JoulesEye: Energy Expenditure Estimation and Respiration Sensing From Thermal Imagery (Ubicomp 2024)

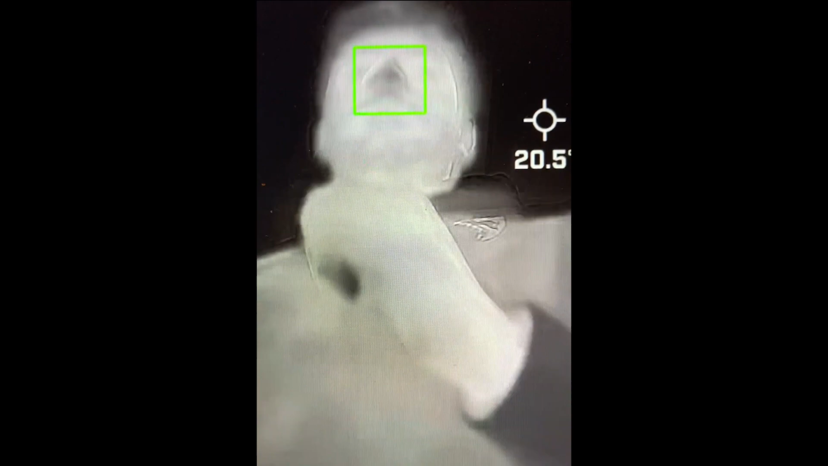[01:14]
We collected data from 54 participants while they either biked or ran, and estimated their respiration and caloric expenditure.
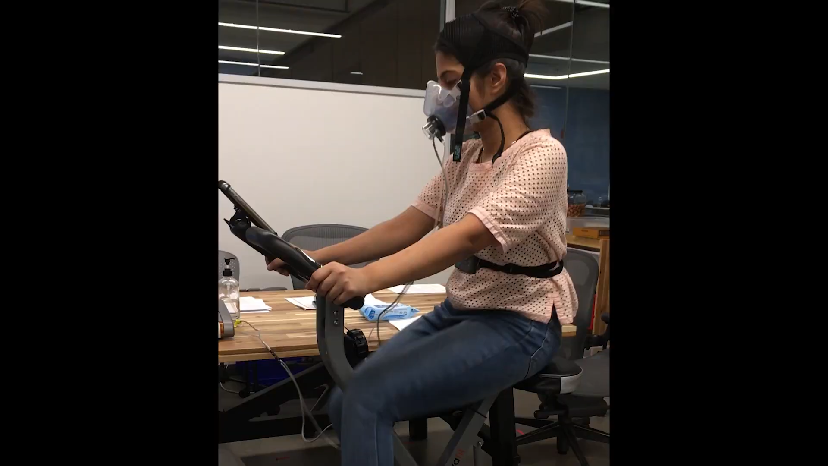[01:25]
When compared to a clinical indirect calorimeter, our estimates were almost 5% wrong.
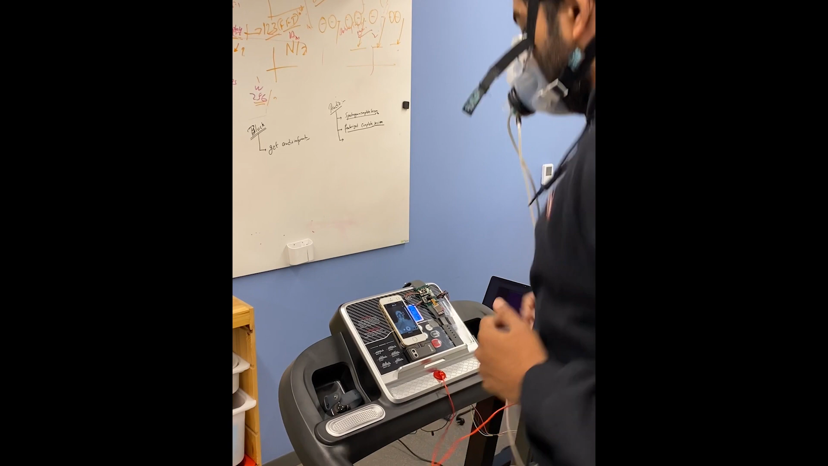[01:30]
In comparison, a consumer smartwatch was wrong by almost 40%. We also made a smartwatch prototype for Jowl's Eye and used a lower-resolution thermal camera to engineer for cost, size, and battery.
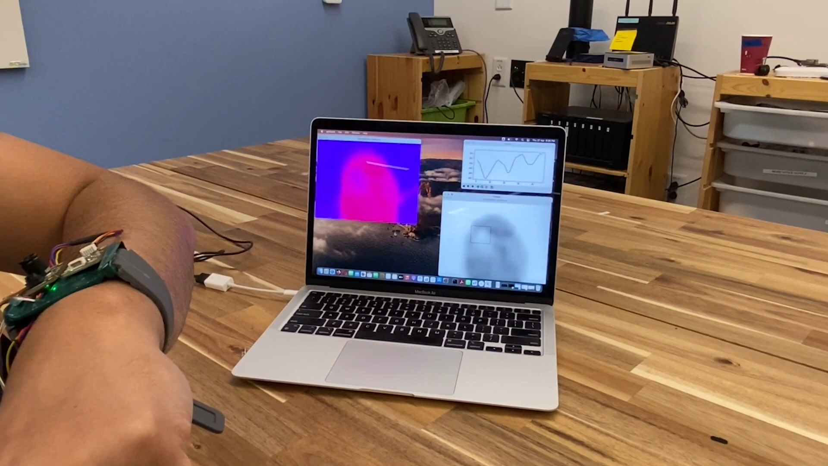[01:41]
As evident here, the resolution is significantly lower, but the condensation due to inhalation is still visible.